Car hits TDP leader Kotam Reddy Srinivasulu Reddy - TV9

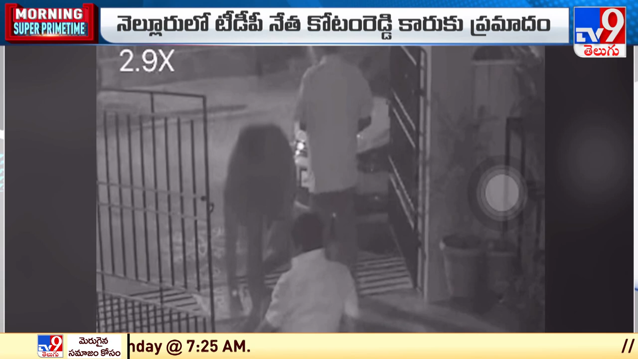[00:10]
ఈ ఘటనలో కోటం రెడ్డికి గాయాలు కూడా అయ్యాయి. అయితే అతన్ని ఢీకొట్టిన వెంటనే ఆ యువకుడు కారుతో అక్కడి నుంచి పరారైపోయాడు. ఆ సీసీ కెమెరా విజువల్స్ కూడా మనకి చాలా క్లియర్ గా కనిపిస్తోంది.